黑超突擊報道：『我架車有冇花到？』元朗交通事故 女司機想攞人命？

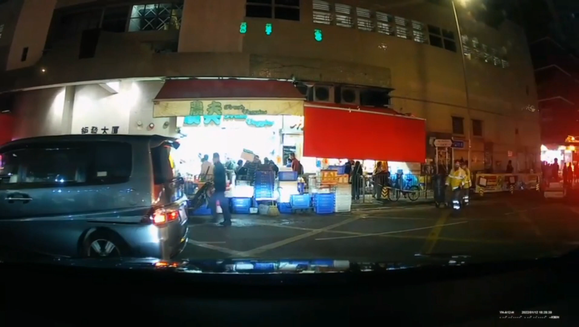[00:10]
你咧，好嚴重。 哇！我哋架車應該翻曬。哇，哥姐！